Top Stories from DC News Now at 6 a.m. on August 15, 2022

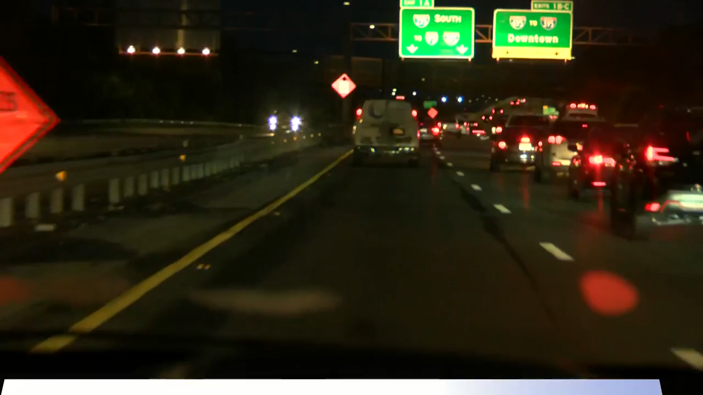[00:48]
A rainy start to our Monday morning commute for a lot of people across the DMV.